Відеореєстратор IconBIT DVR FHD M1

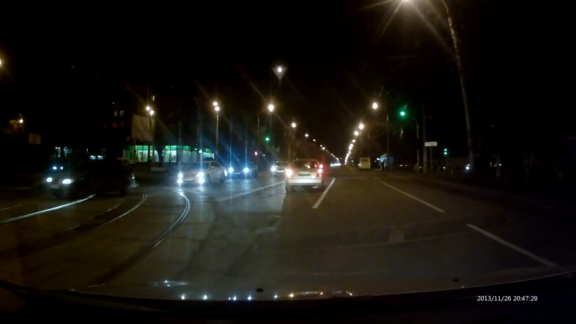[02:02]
А так, враховуючи, що це лише автомобільний реєстратор, і навіть на наших наосвітлених вулицях ви бачите номери попередніх машин, обличчя пішоходів та загалом можете оцінити дорожню ситуацію і визначити винного, то можна сказати,